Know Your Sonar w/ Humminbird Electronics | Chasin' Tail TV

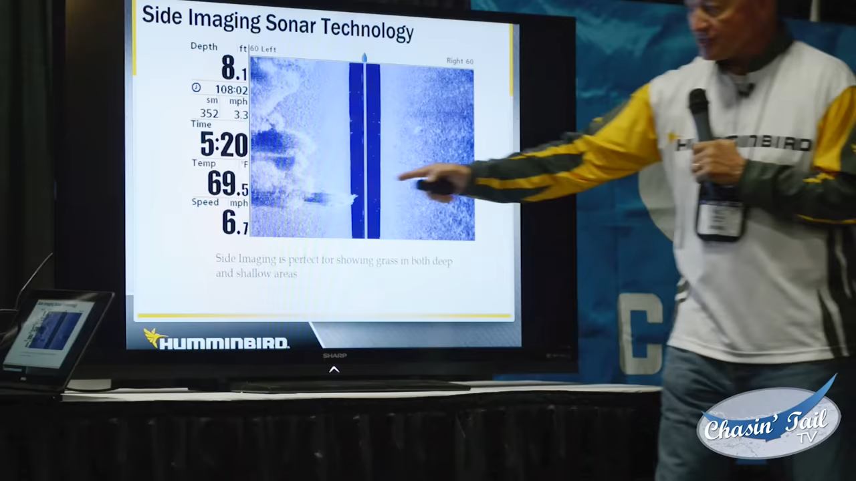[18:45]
On screen: depth 8.1 ft, water 69.5°F
I'm in 8 feet of water. I would only be looking at a little bit of bottom in 8 feet of water, less than 3 feet, okay?
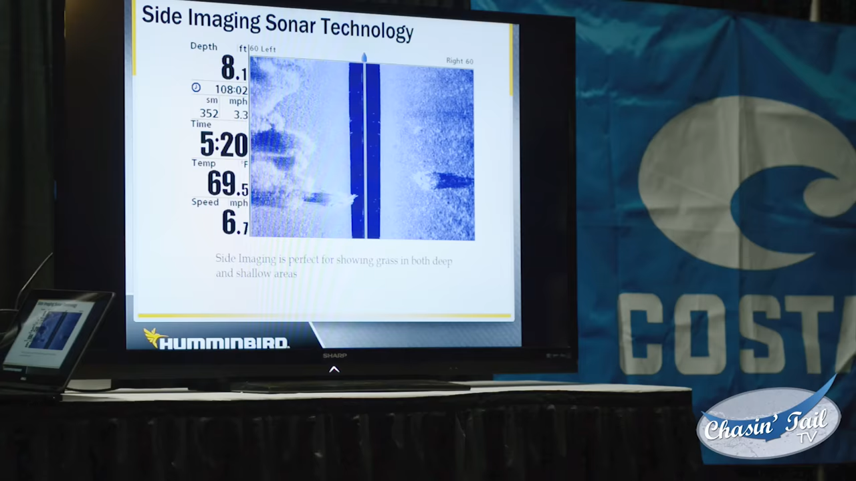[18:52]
On screen: depth 8.1 ft, water 69.5°F
But I can see the grass out to the side of the boat, 60 feet. Can I see fish?
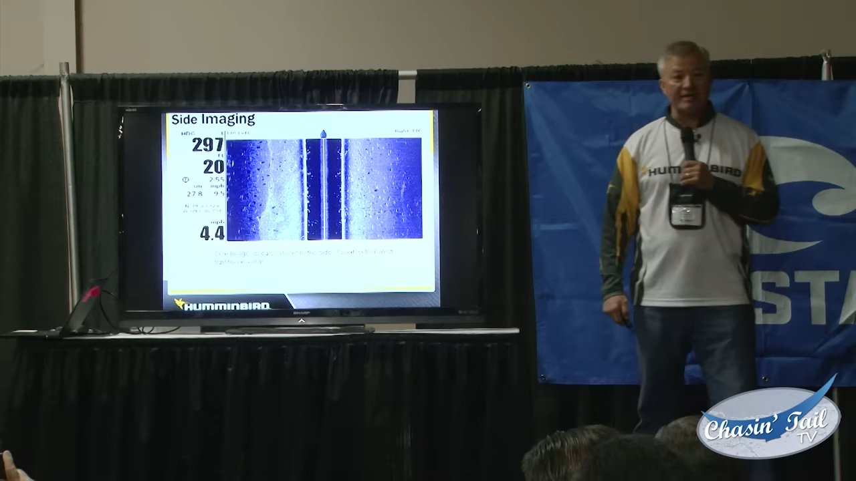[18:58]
I can see fish. Because that beam is so narrow, it's only this thick. It's like a fan going like this, but it's only this thick. It's lopped off. It's not an upside down ice cream cone. If a fish is facing the side of my boat like this, I'm not gonna see it.
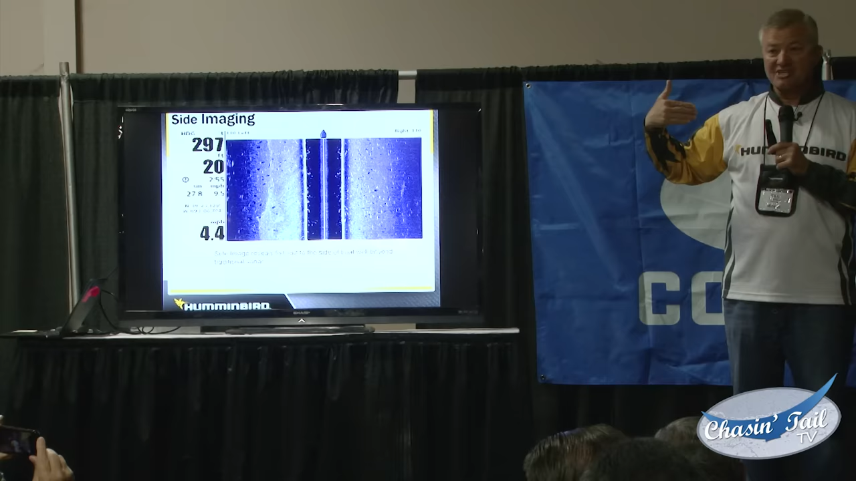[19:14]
If the fish is parallel to the side of my boat, I'm gonna see it, just like you can see all these fish on both sides of my boat.
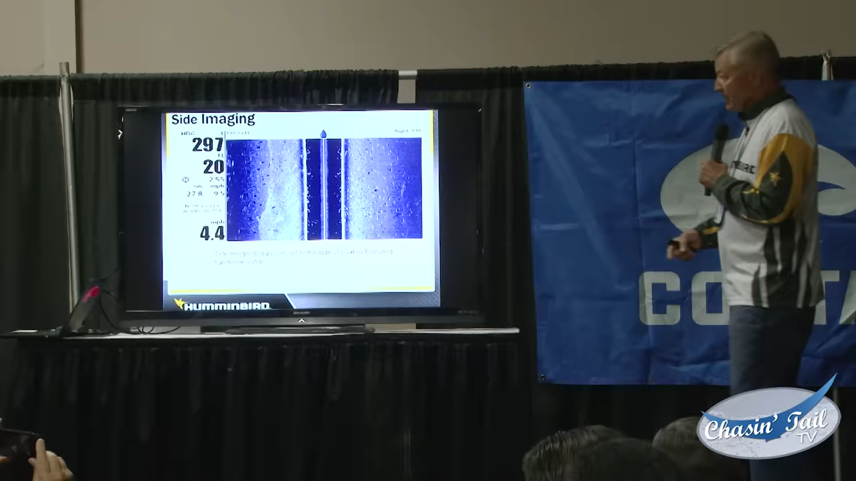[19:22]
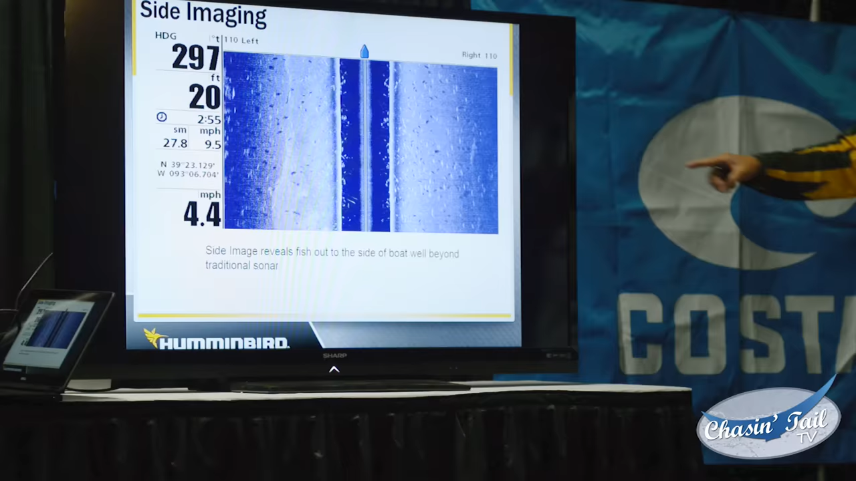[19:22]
On screen: depth 20 ft
And I can see the shadows from the fish.
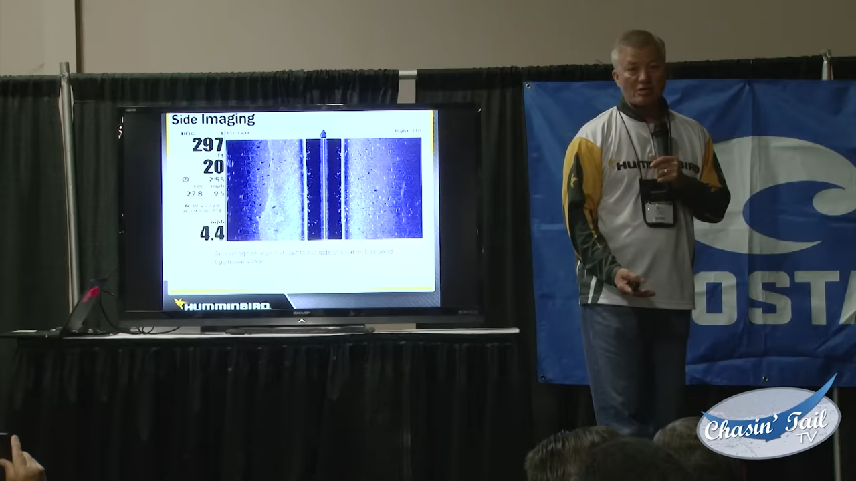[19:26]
That gives me some indication as to how high off the bottom those fish are. I can't tell exactly, but I have a pretty good idea that they're up off the bottom.
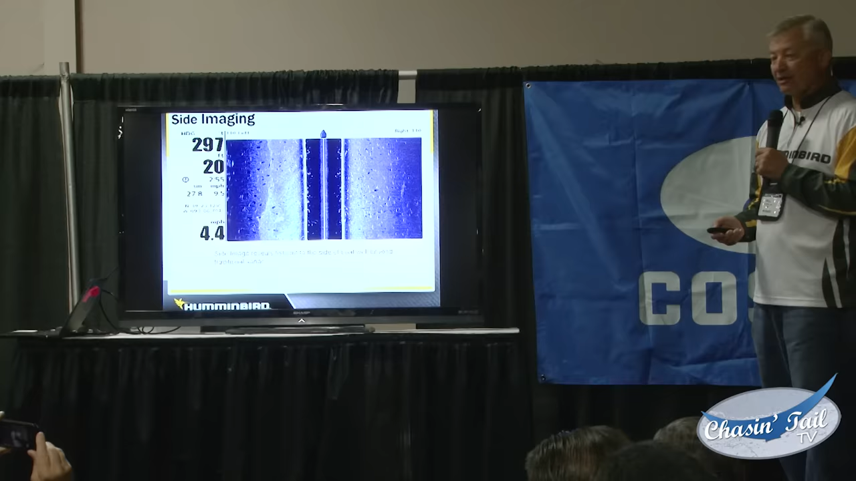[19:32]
This was like 3 weeks ago. Any of you freshwater fish? Do you ever go catch crappie? Great to eat. I call them tacos actually. So I was going out and I was looking for tacos. And what I did was, remember all of your screens only have a certain number of pixels. If I'm looking at my Onyx has 1024 by 768.
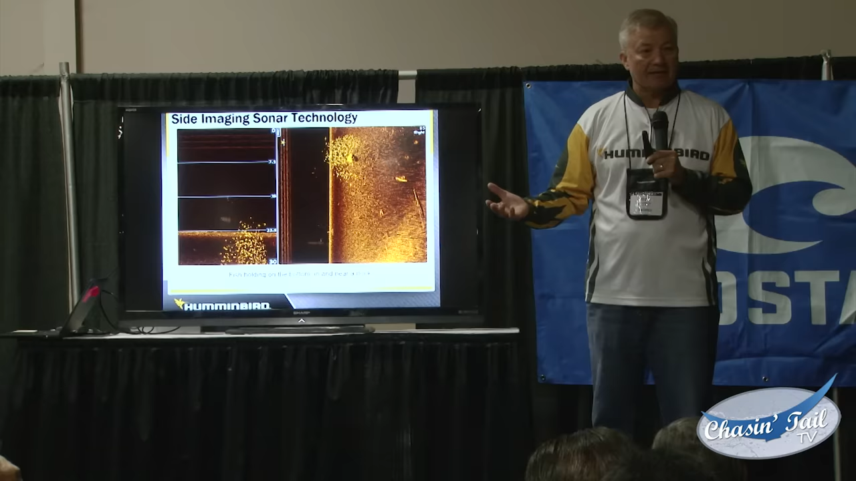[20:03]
So I got 768 pixels this way and I got 1024 pixels this way. If I'm trying to look at both sides of side imaging, and I'm trying to share the screen with down imaging just like I'm doing here, how big does something have to be to show up? How many pixels is it? How do I get it bigger to where I can see it? For those of you that have side imaging, you can go and just look at one side. I can look at right side or left side. In this particular case, I'm looking at right side.
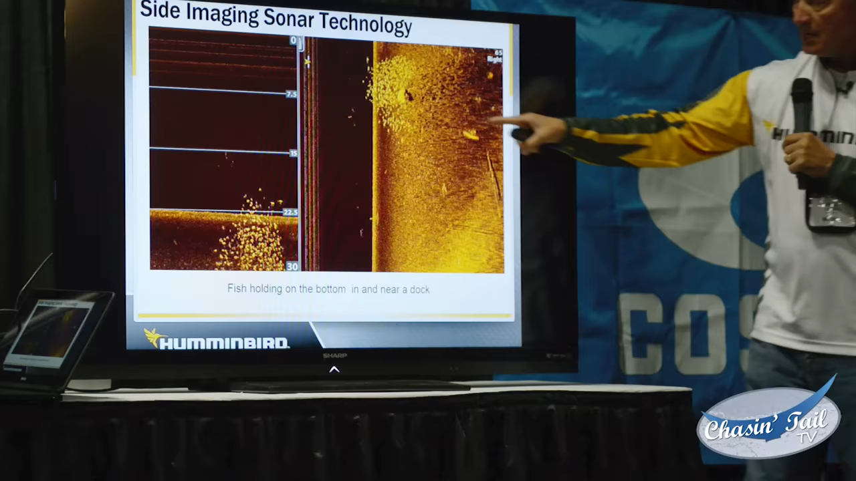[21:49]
and get all the way up underneath the dock where I can catch these crappie, sockeye, white perch, whatever you want to call them. But more importantly, by picking just the right side of the screen,
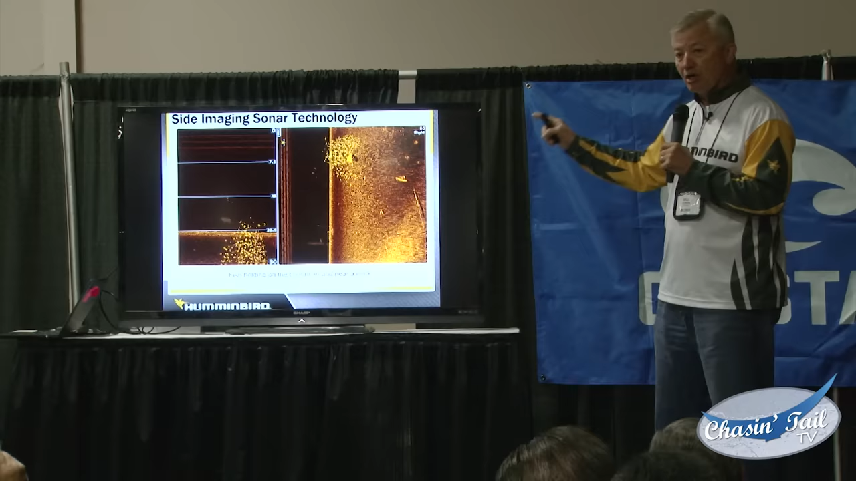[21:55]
I have the ability to look at just that side, and everything is twice as big because of the aspect ratio.
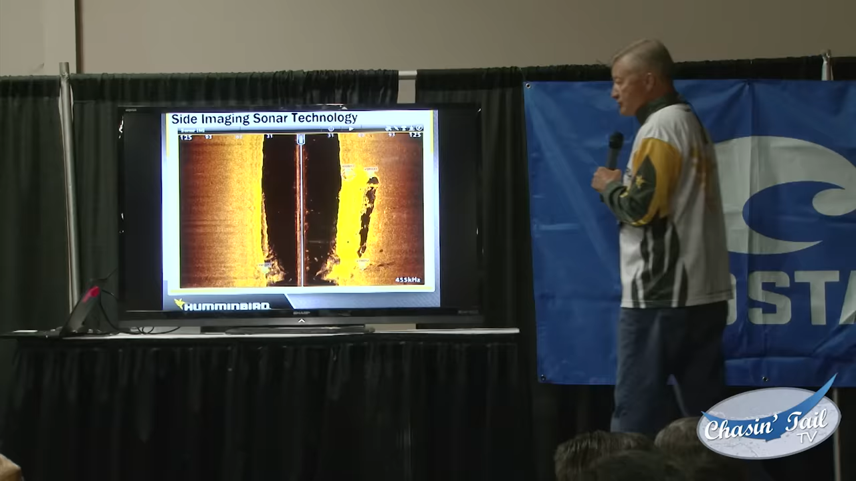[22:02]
Here's an example of utilizing side imaging to mark structure on the bottom. This is salt water. This is out of Port St. Lucie, Florida. This is a barge that's 200 feet long. Think about if I were going over it with 2D sonar, and this is the barge right here, this table.
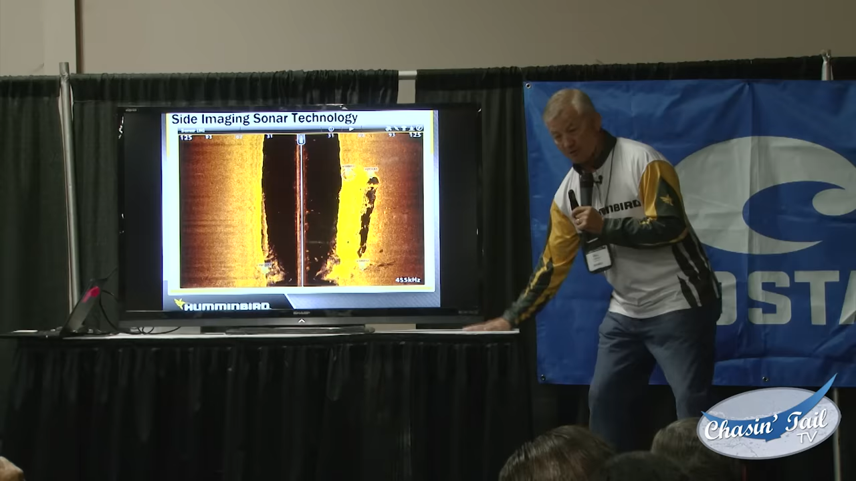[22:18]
Because I'm using just 2D sonar and because it's a farther distance on the outside of that cone angle, as I approach it, it's going to start to pick it up, and instead of it being squared off like this table or like this barge might be, what's going to happen is it's going to show a relief that's going to ramp up like this, it's going to go flat across the top, and then it's going to ramp down on the other side of it, but I really don't know what it is. If I went across it this way, it's going to be a very short ramp up, ramp down, okay?
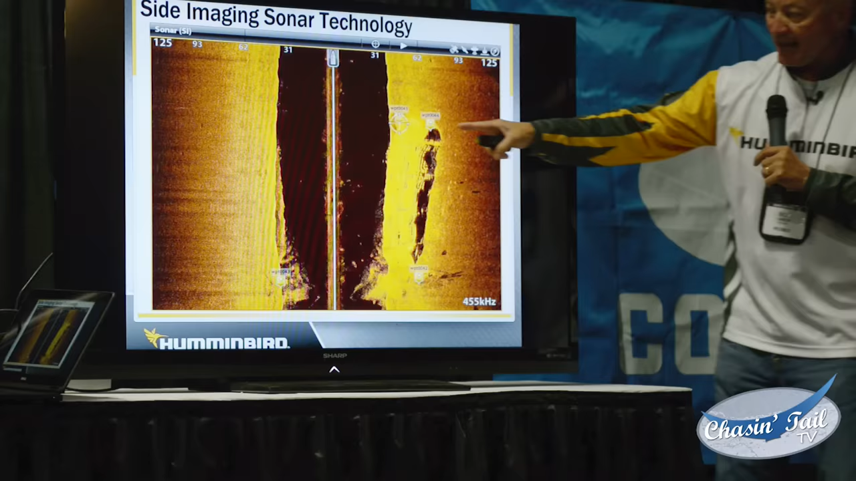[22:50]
But with side imaging, I have the ability to mark all four corners of the barge, and then I can set still and look at the waypoints on my GPS and see which way the current, the wind, or whatever is moving my boat, and I can utilize that information to go either anchor, or I can go use my Minn Kota trolling motor, which we also make at Johnson Outdoors, and I can hit spot lock.
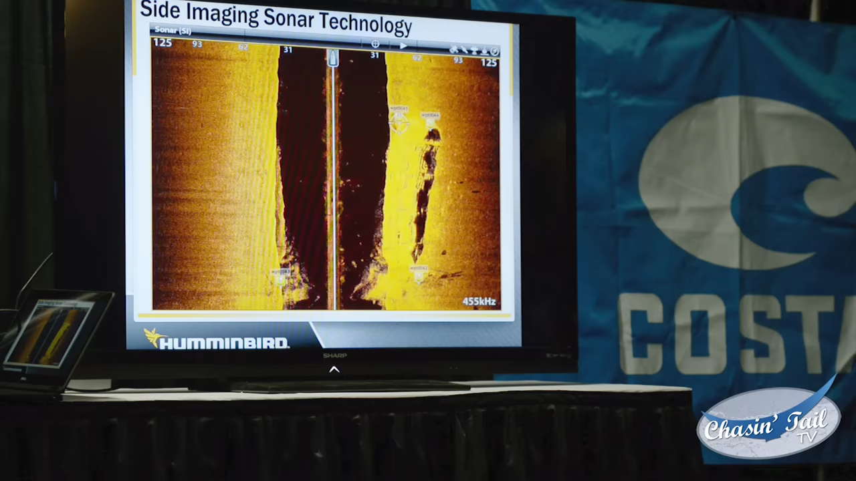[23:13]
And spot lock's gonna hold me right here. I can tell you that on this boat, I did this mark, I came and put myself right there on the.
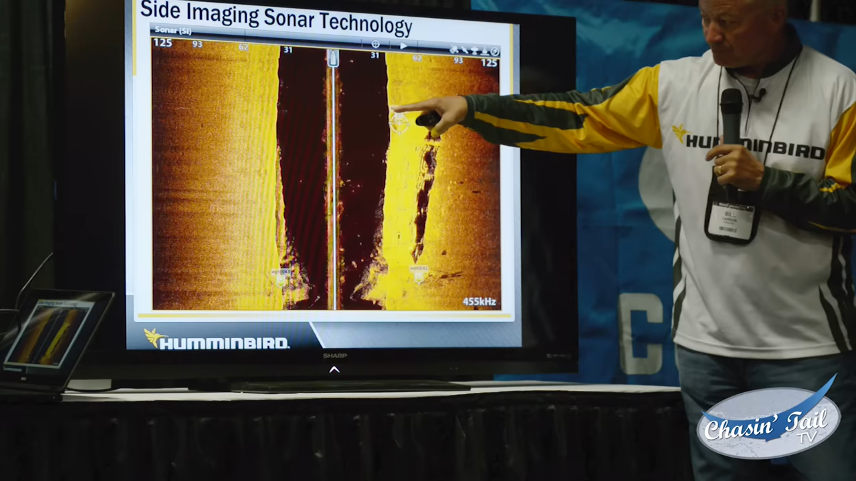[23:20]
This is the deep water side. This is going out in the ocean this way.
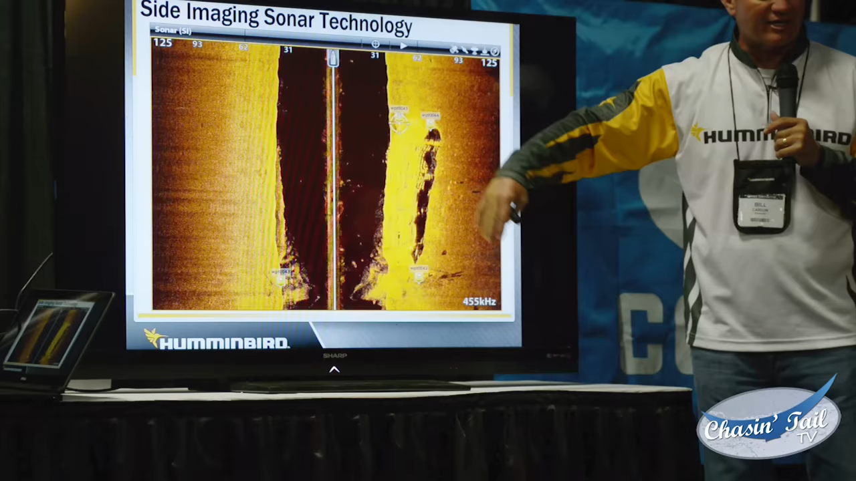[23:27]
I very distinctly remember this, and I'll show you why in a second, or at least one of the reasons why.